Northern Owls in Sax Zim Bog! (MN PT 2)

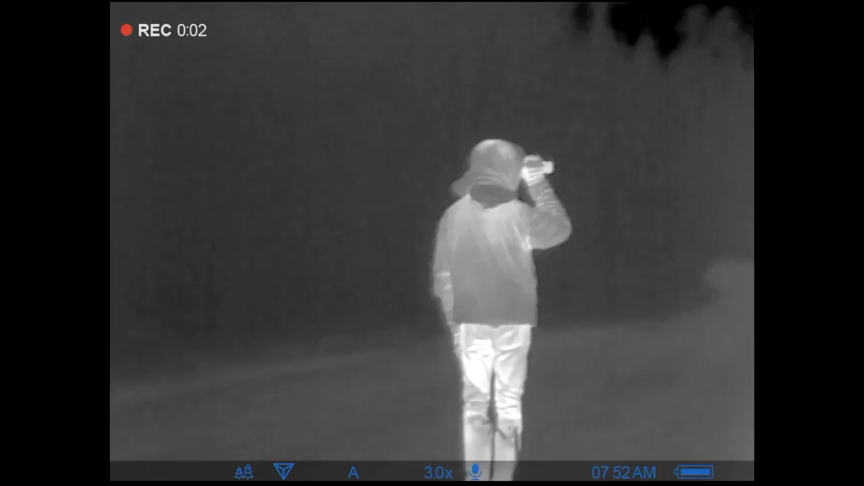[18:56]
That's Jonathan looking with his thermal. And I filmed him through my thermal.
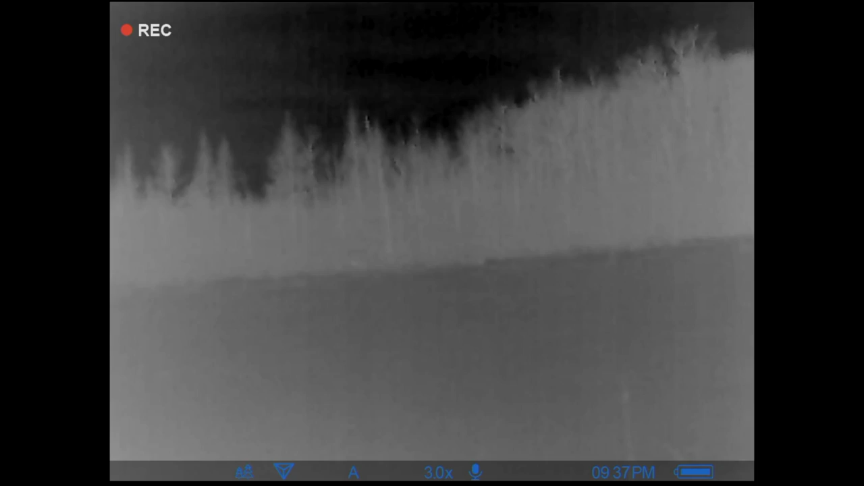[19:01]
And we spent a while, but unfortunately we did not find anything, which we knew it was going to be a stretch, but we wanted to give it a shot anyway. Is that the Aurora?